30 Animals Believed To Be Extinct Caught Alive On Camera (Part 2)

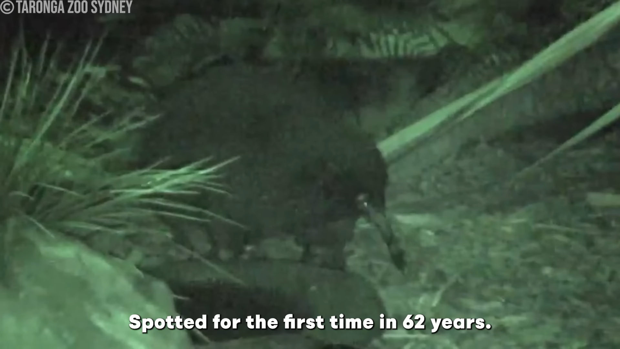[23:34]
Spotted for the first time in 62 years, the echidna was a wild discovery, and while many of them live in zoos, they're still considered critically endangered.
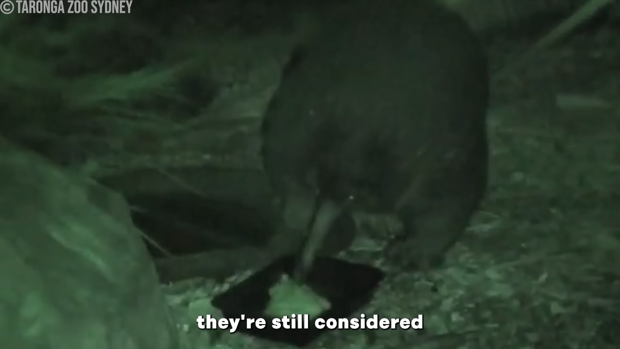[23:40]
They haven't really been on display.